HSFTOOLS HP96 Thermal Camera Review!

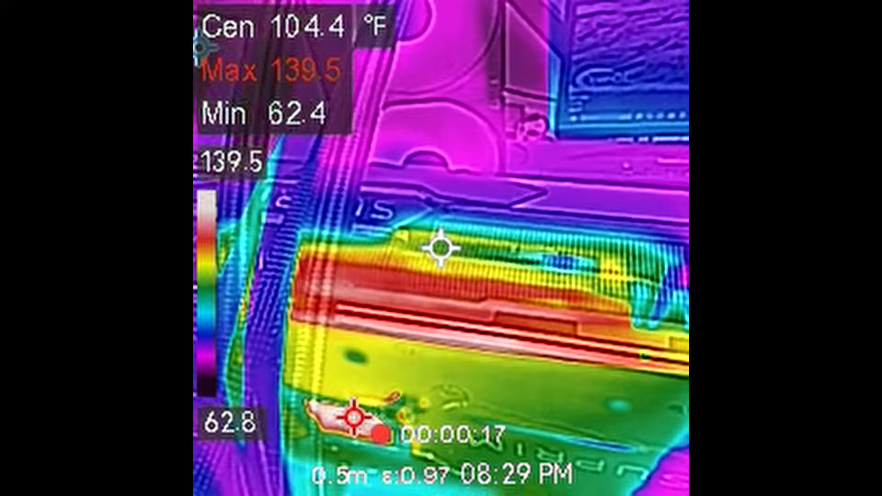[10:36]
On screen: spot 104.4°F
top you can see it is also a bit warm let's come around to the other
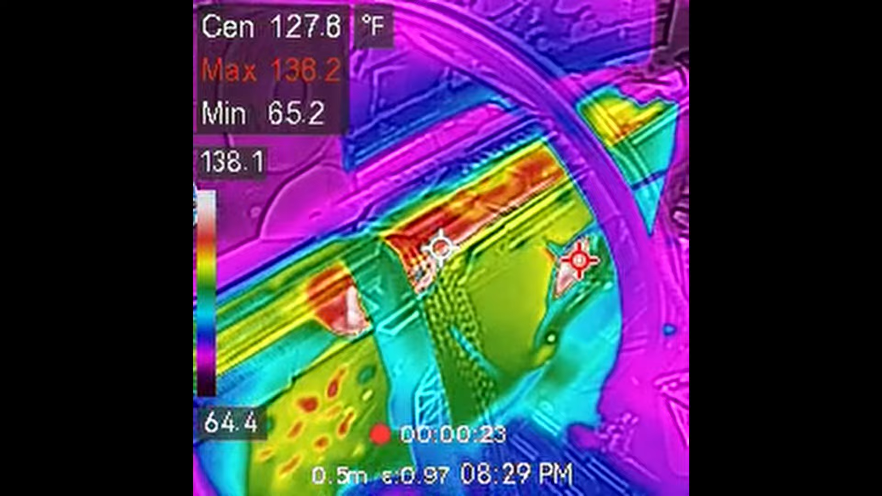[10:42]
On screen: min 65.2°F
side here some more of the heat sink and
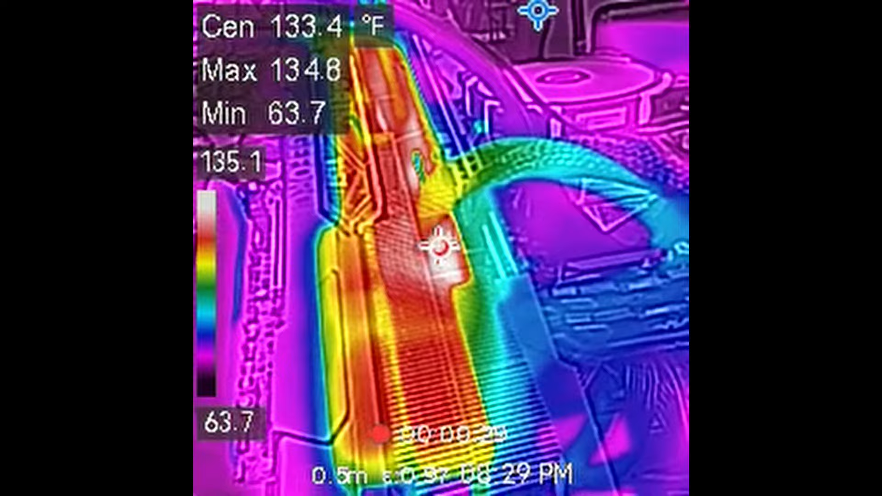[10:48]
On screen: spot 133.4°F
yeah there's where the power cord plugs in that's a little warm also now here's the front where the fans are
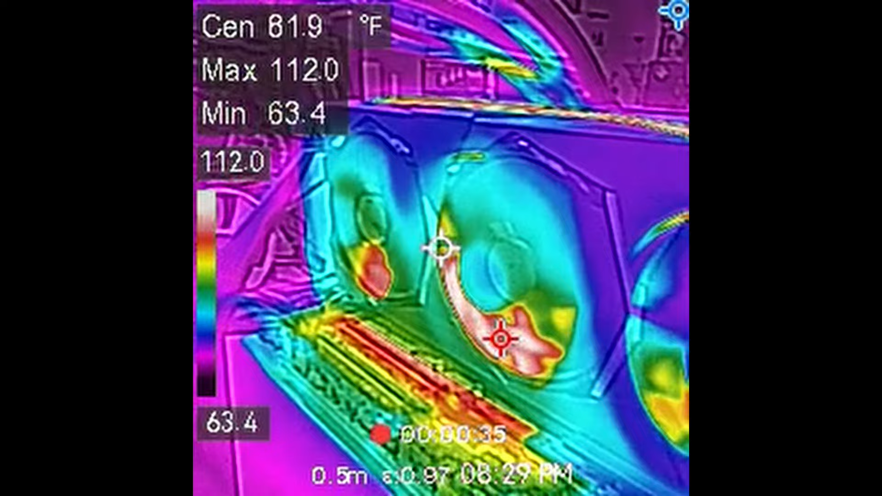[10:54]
so you can see the fans themselves are a bit cooler but you can see the heat
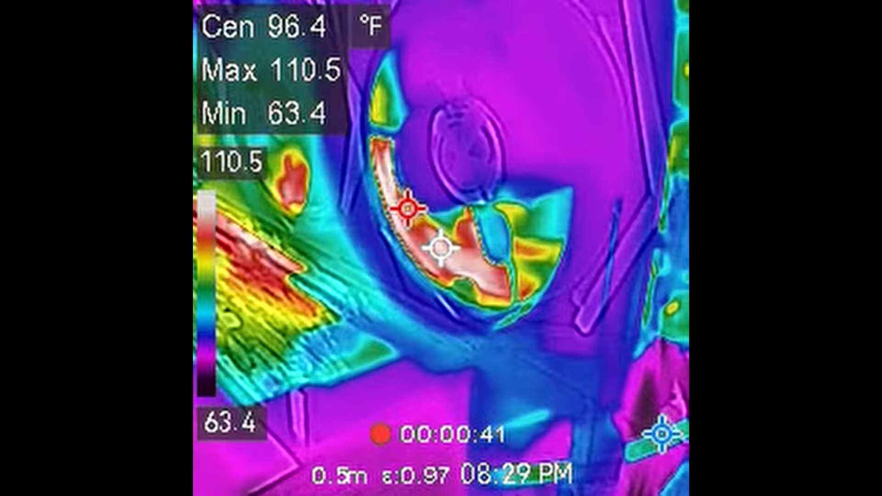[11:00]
On screen: max 110.5°F, min 63.4°F
of the heat sinks coming through coming through the fans so
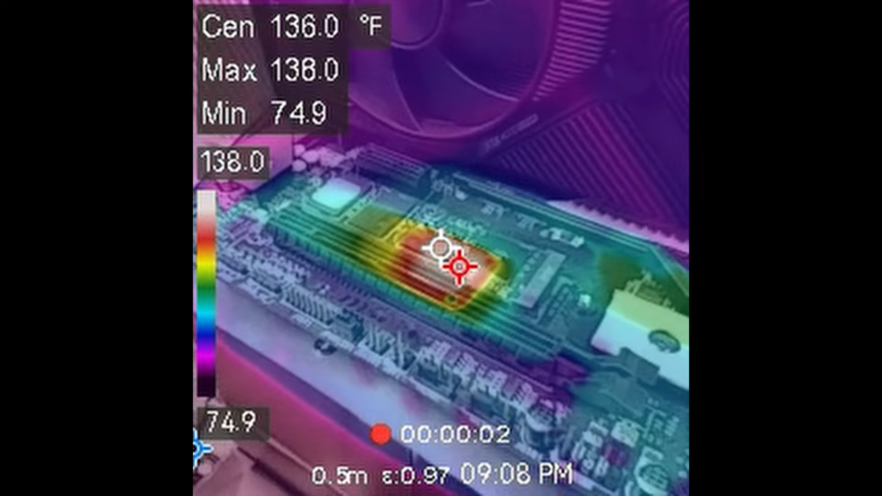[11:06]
On screen: spot 136.0°F, max 138.0°F, min 74.9°F
here's a little bit of video from the thermal camera that is captured you can see the rest of it's
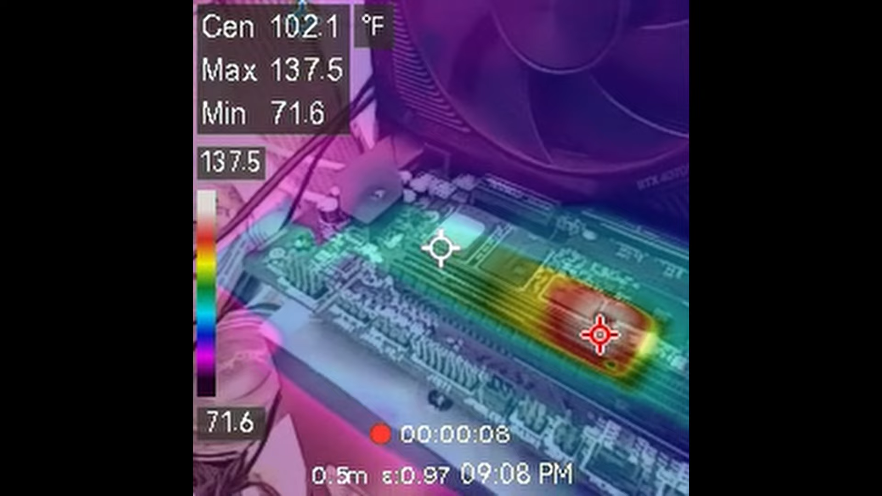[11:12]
On screen: spot 102.1°F, max 137.5°F, min 71.6°F
reasonably cool as well as the rest of the motherboard except
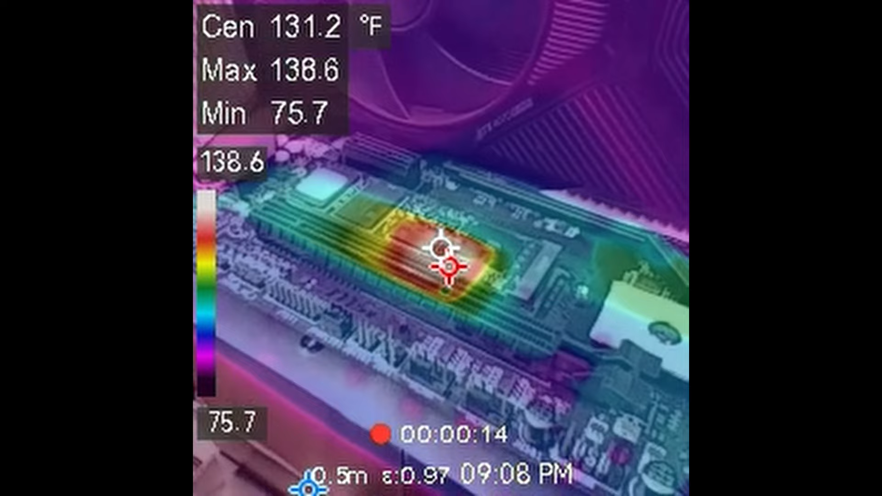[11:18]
On screen: max 138.6°F, min 75.7°F
right there the hot spot again is right there on the controller completely normal
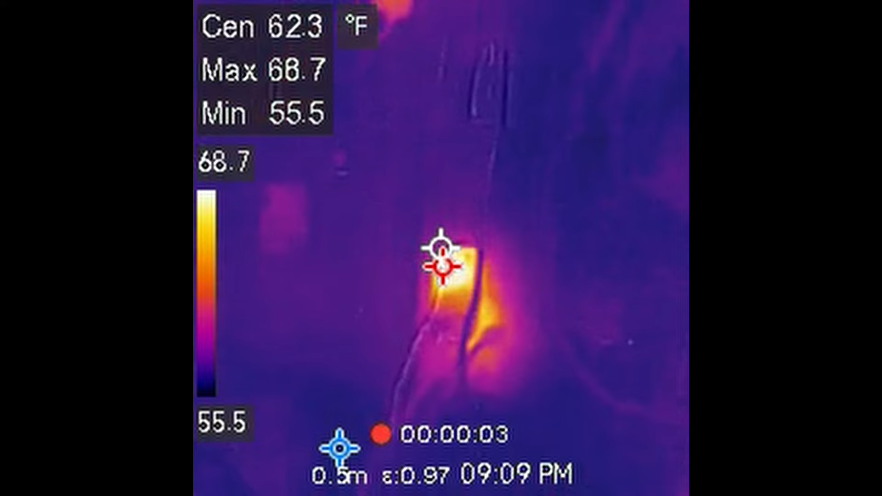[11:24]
On screen: spot 62.3°F
okay i'm in a room that is pretty much dark but as you can see i'm looking at some wall outlets and you can see
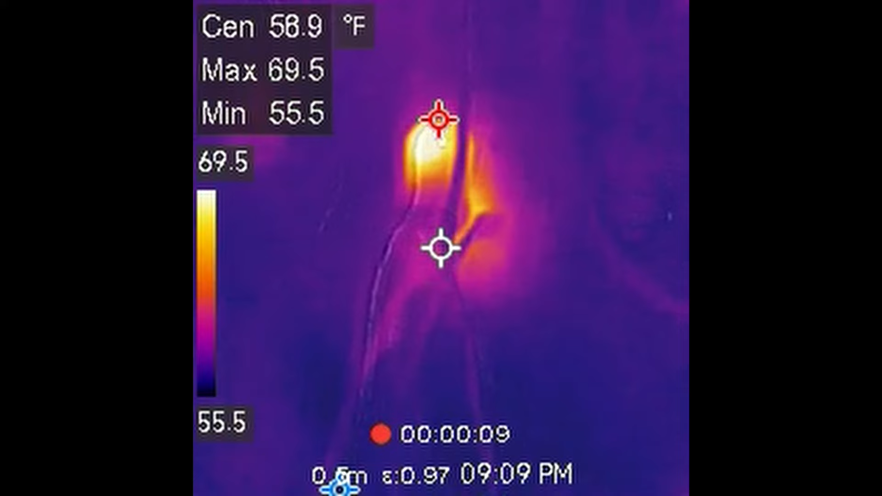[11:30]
On screen: spot 58.9°F, max 69.5°F, min 55.5°F
there's a smart switch right there if we go up the wall a little bit more you can see
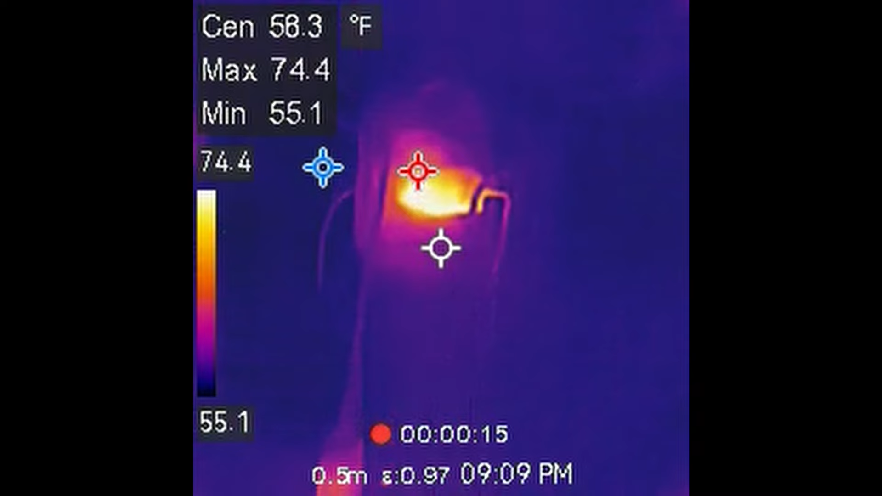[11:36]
On screen: max 74.4°F, min 55.1°F
there's another group of outlets up there you can see a little adapter for a camera
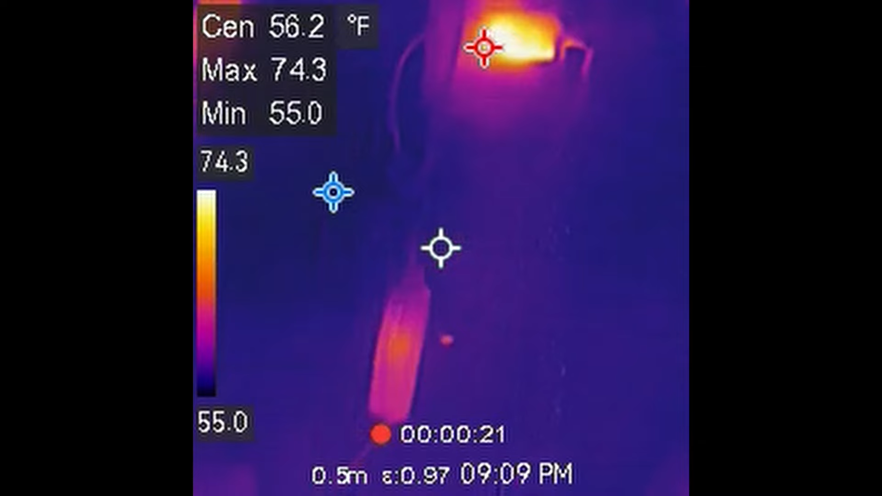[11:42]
On screen: spot 56.2°F, max 74.3°F, min 55.0°F
over here is the power supply that is hanging down and if we look up above there's an ethernet switch
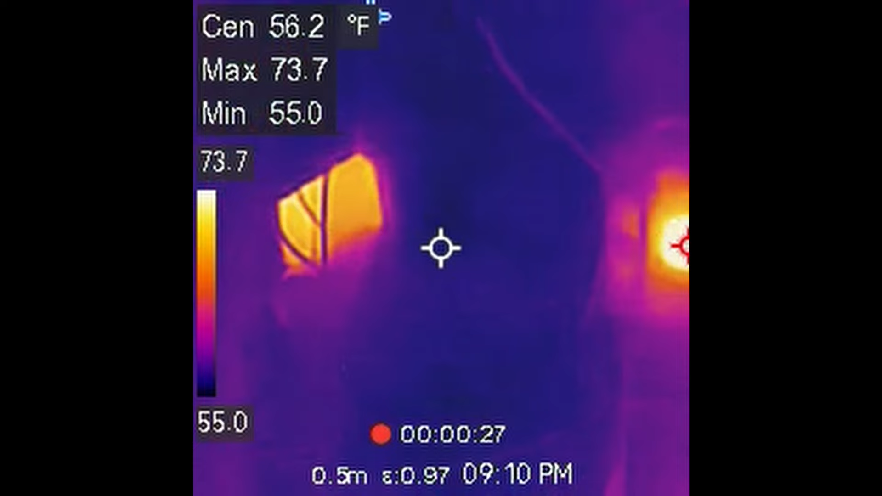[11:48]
On screen: spot 56.2°F
and then there's a security camera right there
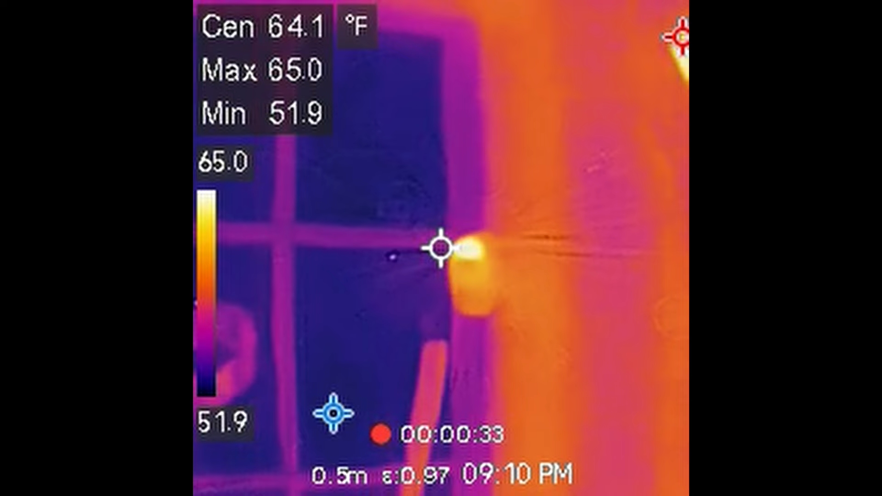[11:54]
On screen: max 65.0°F, min 51.9°F
now i'm looking at the back of the house and we can see it's not real cold out
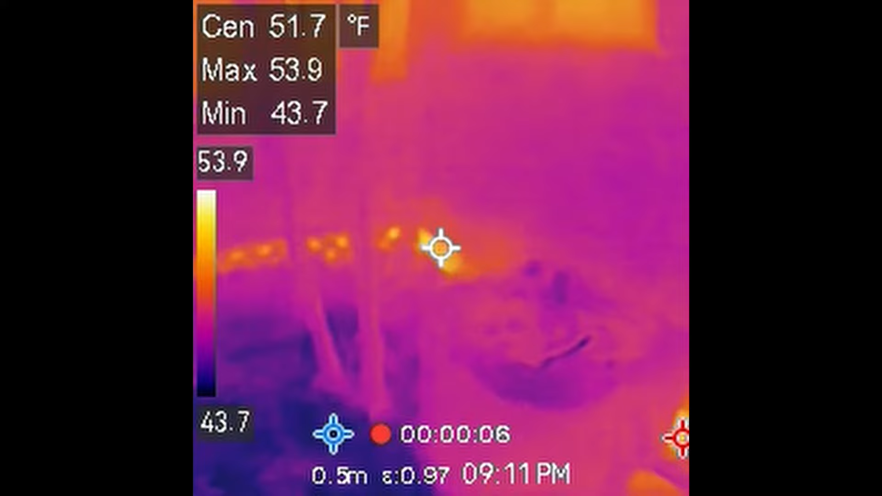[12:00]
On screen: max 53.9°F, min 43.7°F
but you can see where the foundation of the house is so the orange down there is
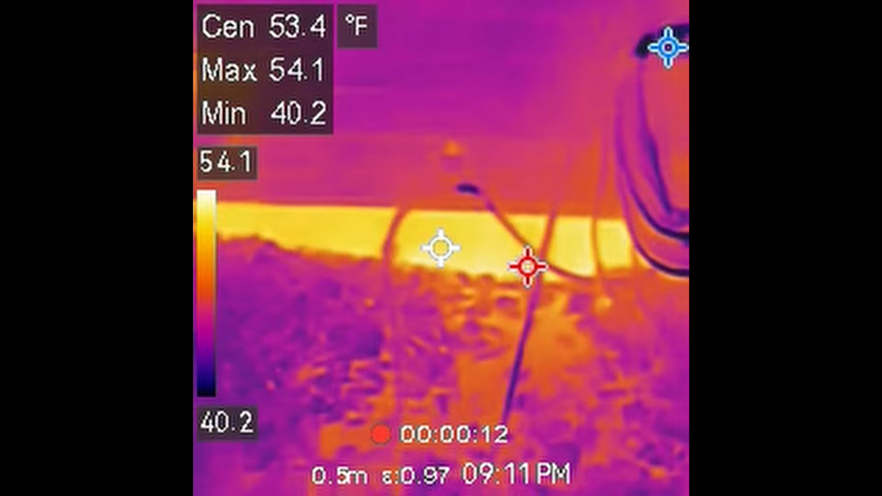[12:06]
On screen: spot 53.4°F, max 54.1°F, min 40.2°F
the concrete block that's right above ground level there's a little power transformer there on the wall
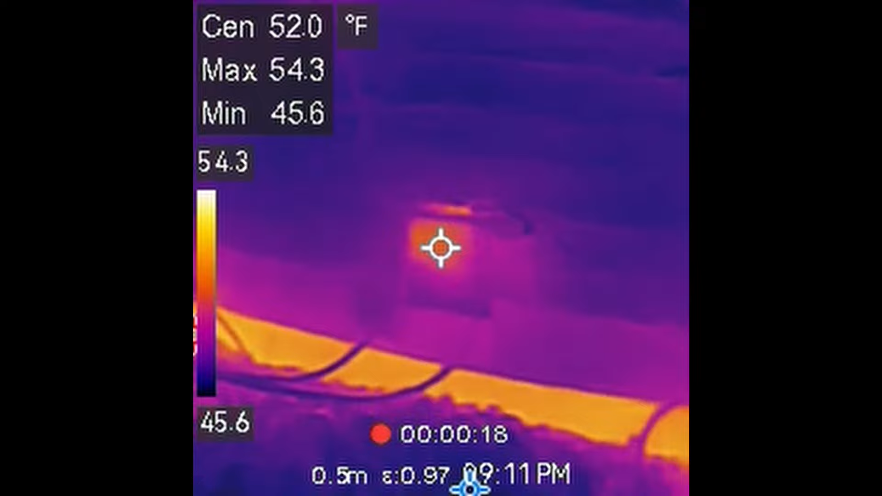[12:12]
On screen: spot 52.0°F, max 54.3°F, min 45.6°F
you can definitely see where the foundation is
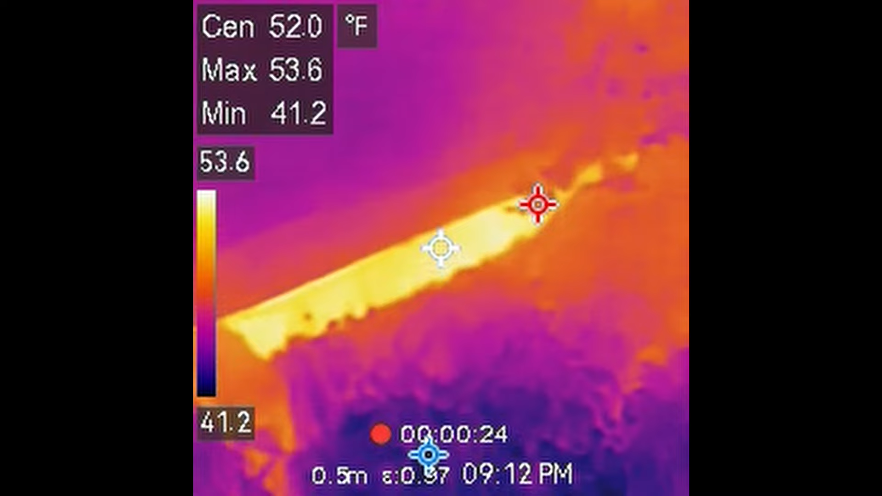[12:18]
On screen: spot 52.0°F, max 53.6°F, min 41.2°F
compared to the rest of the house so there's the siding there's not much to see there